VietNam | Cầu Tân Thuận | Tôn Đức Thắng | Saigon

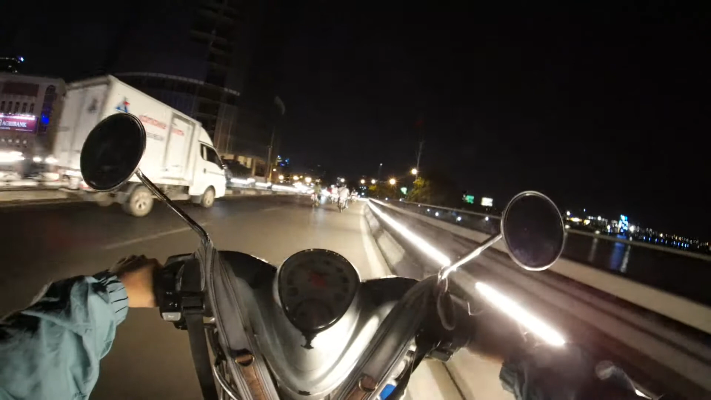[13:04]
xe máy cầu, cái thuyền, nhà hàng ở bên đó. Thôi đi xuống ngay dưới cầu nguy hiểm, xuống ngồi.